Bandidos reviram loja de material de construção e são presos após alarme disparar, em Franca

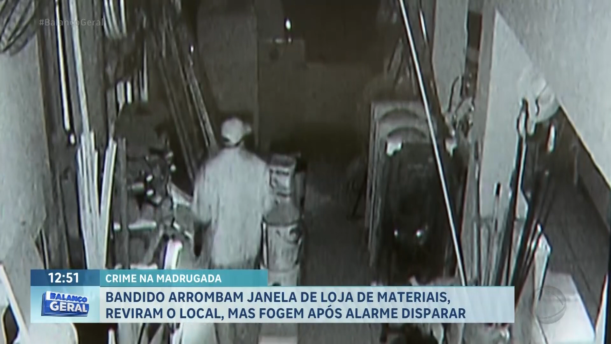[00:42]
Um deles vai até o caixa, retira as gavetas em busca de dinheiro. Em determinado momento, o suspeito olha para uma das câmeras. No balcão ao lado, revira as prateleiras e joga objetos no chão.
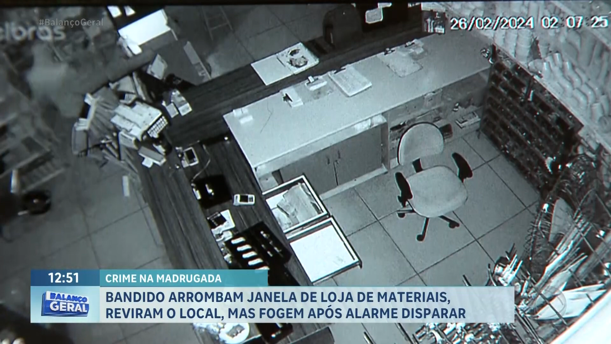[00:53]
Os criminosos circulam pelos setores do estabelecimento, separam as mercadorias que pretendiam levar, como fios, ferramentas, furadeiras e até um notebook. A dupla ficou mais de 20 minutos no local, mas a ação acabou frustrada, porque o alarme disparou e a polícia foi chamada.